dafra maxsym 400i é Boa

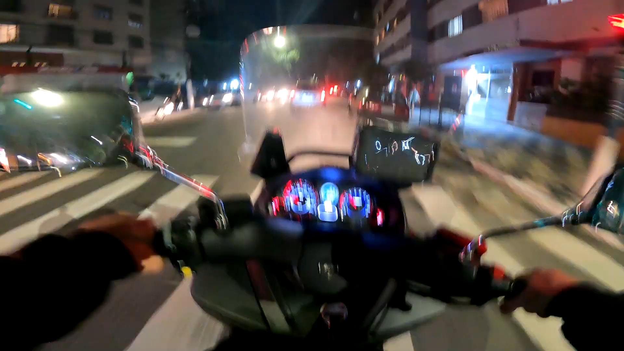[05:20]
Eita, o buraco. Ai. Ainda bem que eu consegui desviar.
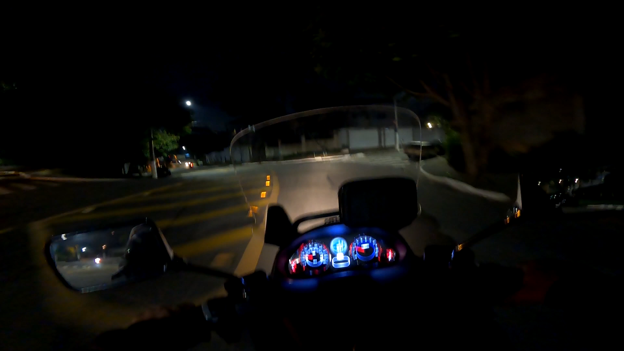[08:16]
Tem um torque bem linear, mas quando embala deu pra ver que o negócio é forte.
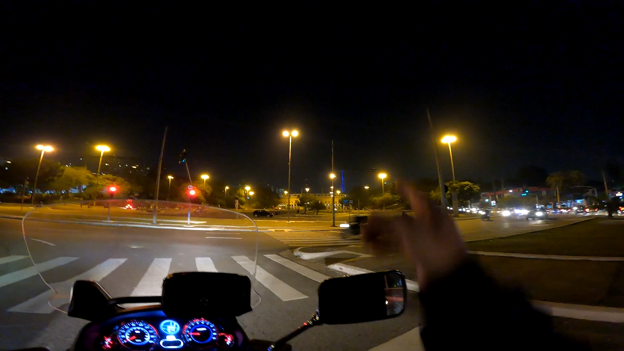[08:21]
Aí, galera, estádio do Pacaembu, lá em cima a antena da Paulista. Cadê os drones? Tem nenhum drone hoje? Sempre tem bastante drone aqui, né, Guga? É. É que é mais dia de segunda e sexta, né? Mas geralmente todo dia tem alguém. Eu não tô vendo nenhum.